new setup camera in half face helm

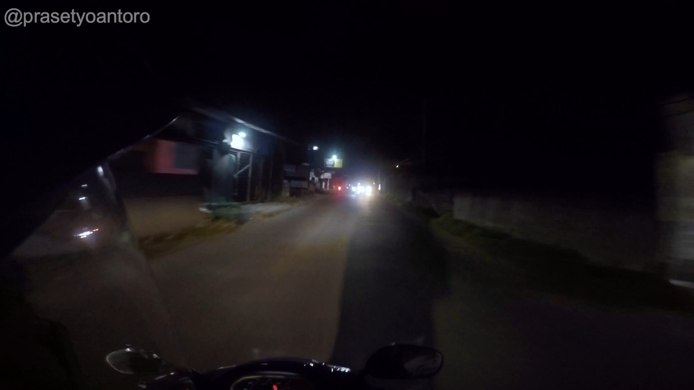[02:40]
Kalau gue mah nggak mudik ya, nggak tradisi mudik soalnya. Oh ya, sorry kalau gelap, ini gue bukan trek biasa gue kalau ngevlog.
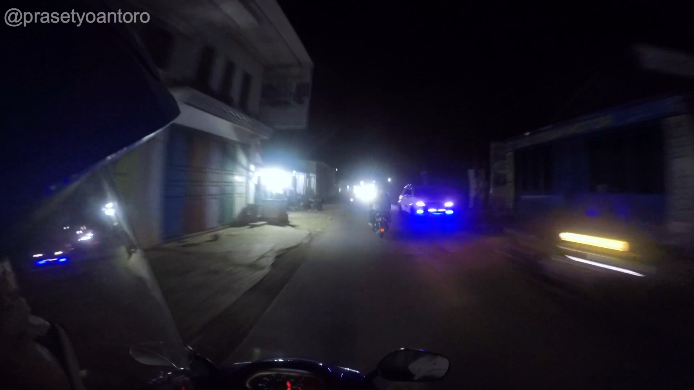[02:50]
Ini gue mau jemput kakak gue pulang gawe, guys. Sekalian gue ngetes ini setup baru kameranya. Ya semoga bagus. Ini gue bikin setup di helm half face. Gue kalau ngevlog ke Jakarta ya, tahu sendiri Jakarta itu macetnya kan, waduh, kacau banget.